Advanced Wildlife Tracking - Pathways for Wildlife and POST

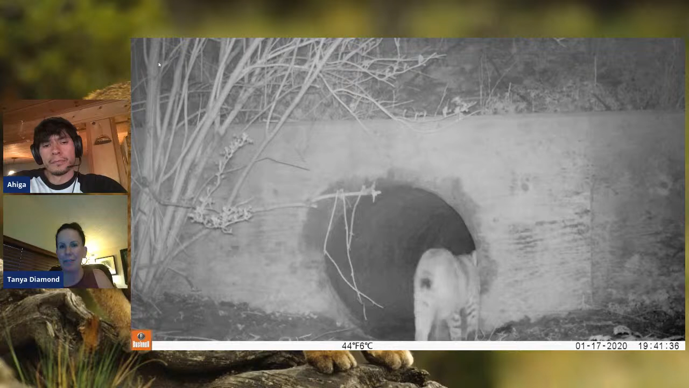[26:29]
Spray marking. So bobcats actually do a lot of spraying. At first I thought it was just a male thing, but females will do that too. More marking at the culvert. By kaiti. And then the kaiti goes through the culvert. And then skunks.